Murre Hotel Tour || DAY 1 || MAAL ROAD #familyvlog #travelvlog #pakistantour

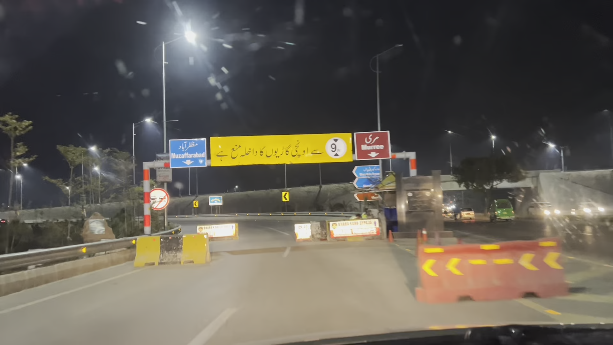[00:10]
देखिए हम जाने लगे हैं, ये मरी का रास्ता है, ये वो है मोटरवे।
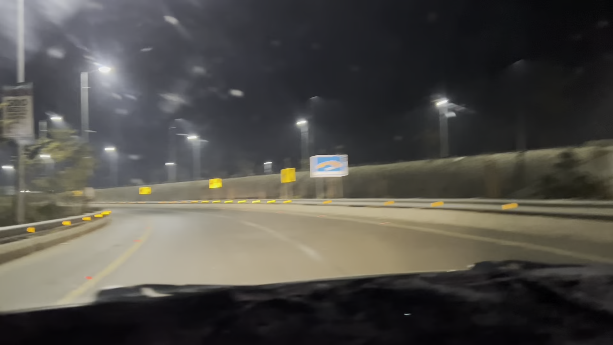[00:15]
ओके, वेरी नीट, क्लीन एंड वेरी ब्यूटीफुल रास्ता। ओके फ्रेंड्स, सो वेलकम टू अ न्यू वीलॉग, बट ऑन द सेम डे। तो हमारा कल का वीलॉग एंड हुआ था कि हम इस्लामाबाद पहुंच गए, हमने इस्लामाबाद क्रॉस कर लिया।
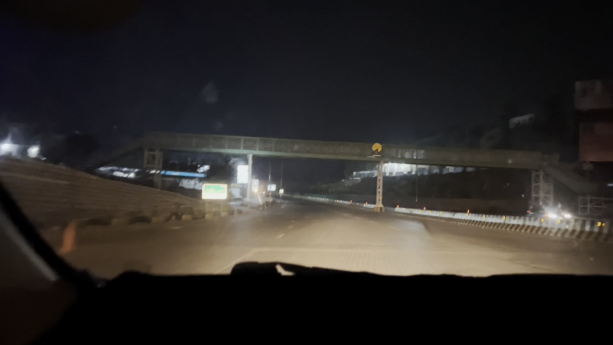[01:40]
अभी टाइम हुआ है सिर्फ 6:22, 6:30 भी नहीं हुआ और आप अंधेरा देखे कैसे हो गया,
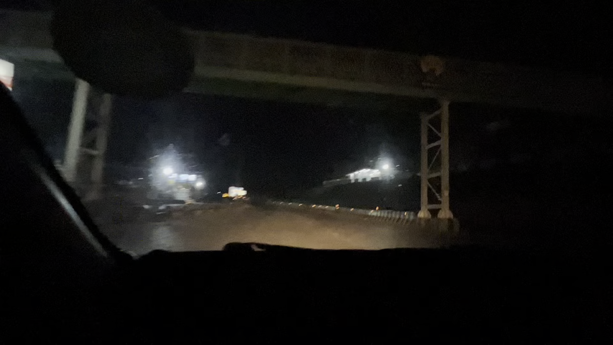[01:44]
मतलब कि चेक करें आप लोग, अंधेरा चेक करें। तो एनीवेज अब यही अंधेरा जो है हमारा अभी मुकद्दर है, और अभी इसी में हमने ट्रैवल करना है, मरी की चढ़ाइयाँ चढ़नी है।